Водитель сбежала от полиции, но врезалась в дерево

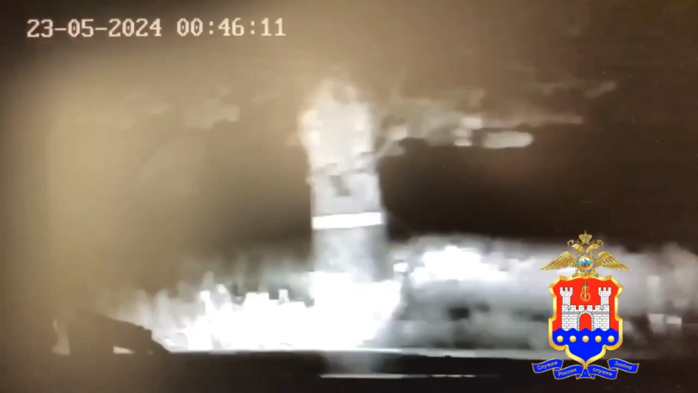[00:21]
не справилась с управлением, в результате чего допустило наезд на придорожное дерево, находящееся на обочине справа по ходу движения.